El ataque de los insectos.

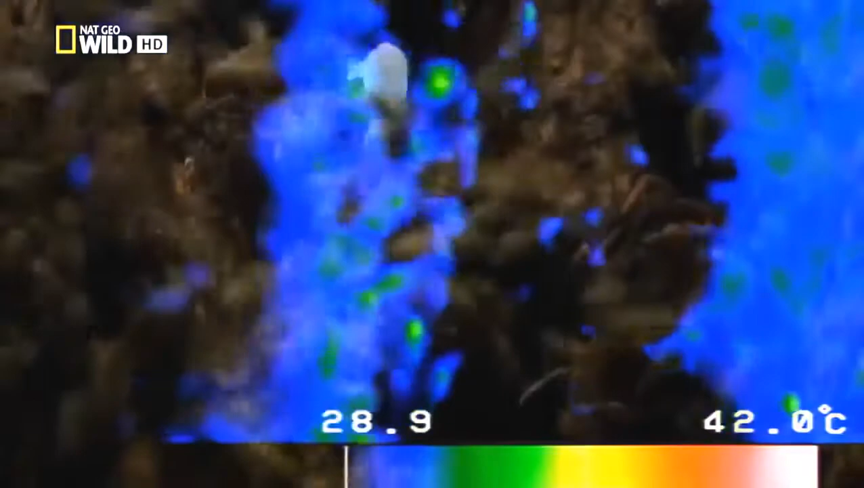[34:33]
On screen: scale top 42.0°C
Las abejas pueden aguantar temperaturas de hasta 50 grados.
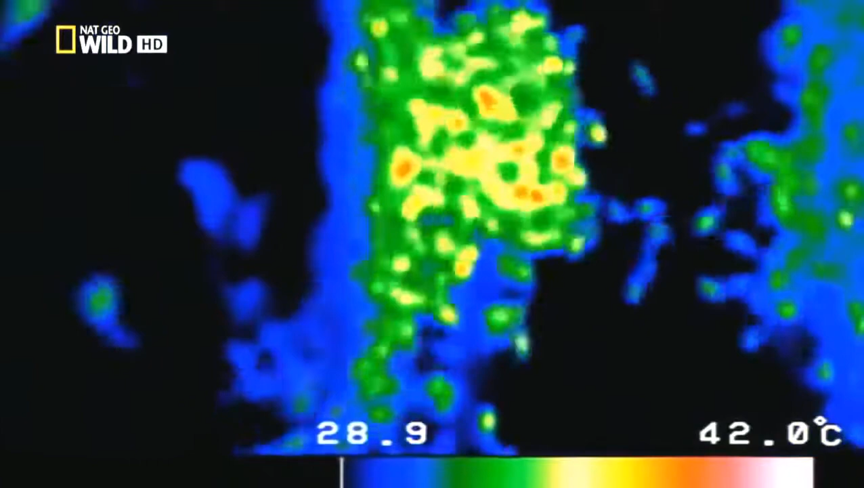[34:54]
Durante 20 minutos, la vibrante masa se apiña contra su presa.